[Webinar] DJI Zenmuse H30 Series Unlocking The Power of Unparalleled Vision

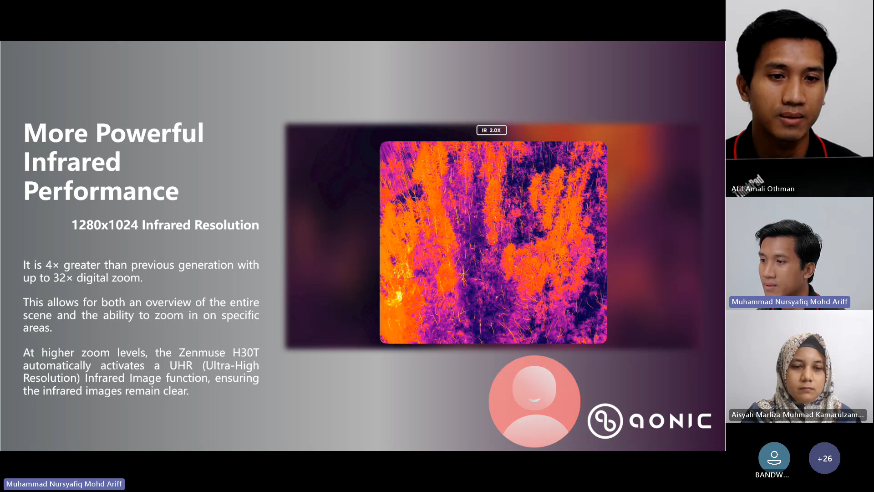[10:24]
So this means that it allows us to overview the entire scene and yet still have the ability to zoom in on a specific area or even a subject. Okay. So the H30T supports three infrared gain modes, which are high gain mode, low gain mode, and high resolution mode. So all these three providing different purposes. High gain mode are for more precise temperature measurement, while looking at the low gain mode are for wider temperature measurement.
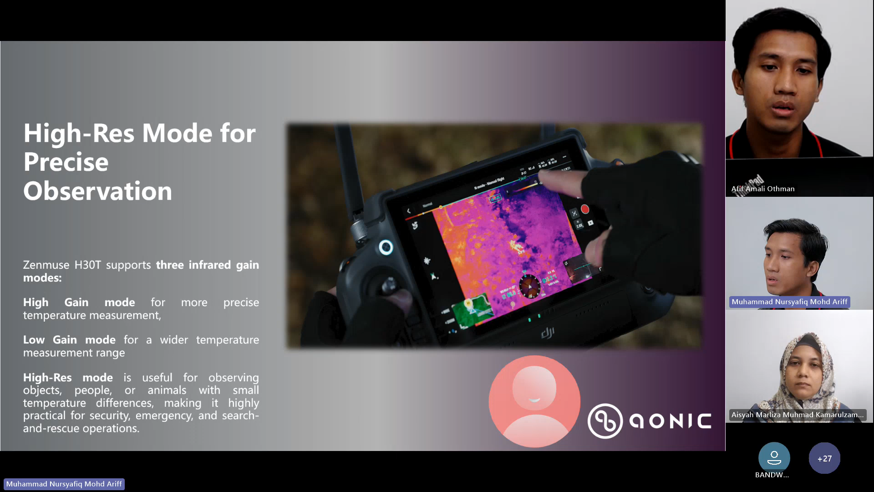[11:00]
And lastly, the high resolution mode, it is suitable for observing objects, people or animals with small temperature differences.
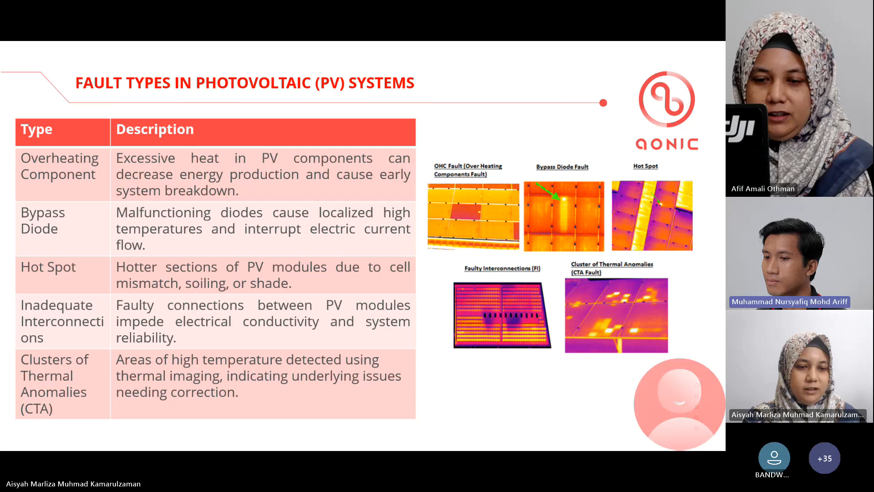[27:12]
Means you have the bypass diode in one place, you have the hotspot, for example, in one place. So we call it cluster of thermal anomalies, means cluster of the defects in one. So the study case that we have done in Marang, Terengganu,